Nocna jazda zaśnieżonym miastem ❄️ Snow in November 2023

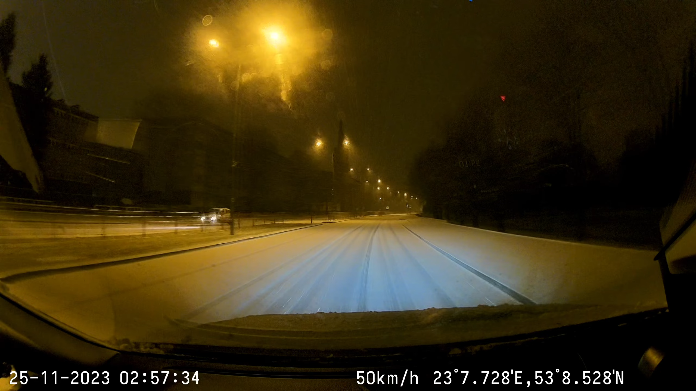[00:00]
Witam Was 25 listopada Godzina 2 w nocy W Białymstoku mamy piękną zimową scenerię Właśnie idziemy sobie przez miasto Zasypane śniegiem Temperatura około 0